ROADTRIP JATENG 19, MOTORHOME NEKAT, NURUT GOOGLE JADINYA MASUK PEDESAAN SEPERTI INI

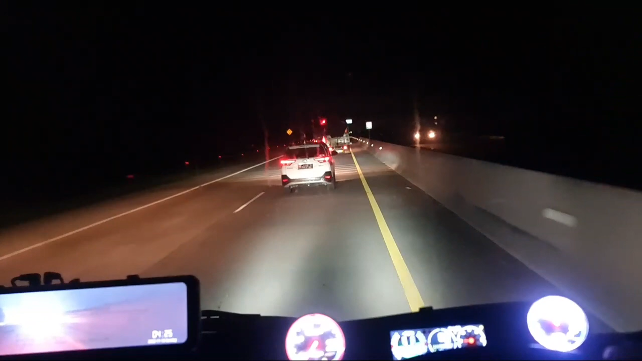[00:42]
Kita ini coba ikut iring-iringannya truk cat bis habis ini guys. Katanya Jidan suruh ngikutin. Jalan berapa nih truk cabai di depan ini nih. Loh, loh, mepet kanan truk cabainya Jidan. Mau nyalip bis Jidan, truk cabainya Jidan.